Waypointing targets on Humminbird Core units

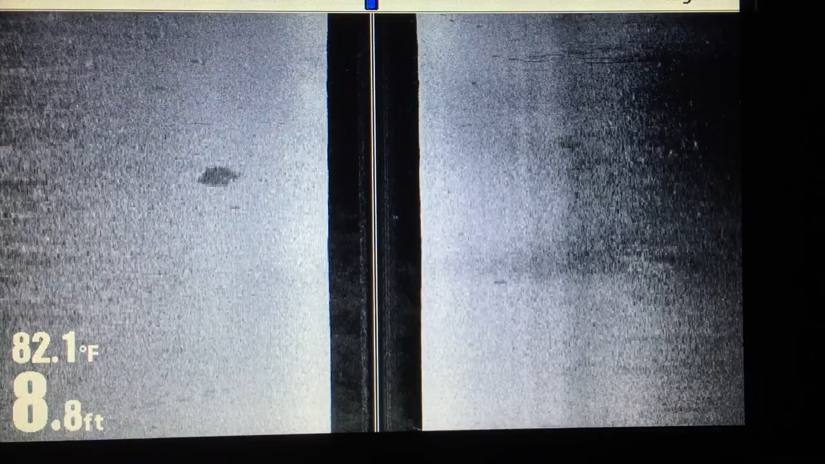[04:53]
On screen: depth 8.8 ft, water 82.1°F
And, one thing I do want to show you here. As you mark these things,
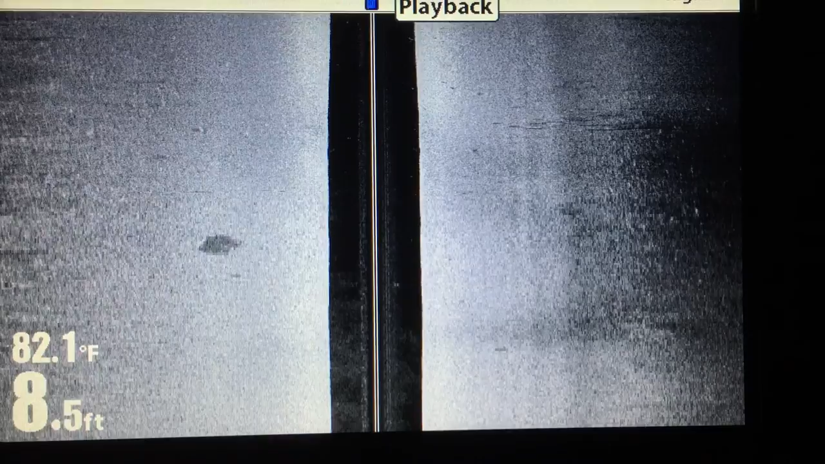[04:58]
On screen: depth 8.5 ft, water 82.1°F
they show up real time on your map screen. So, let's go to a full map screen.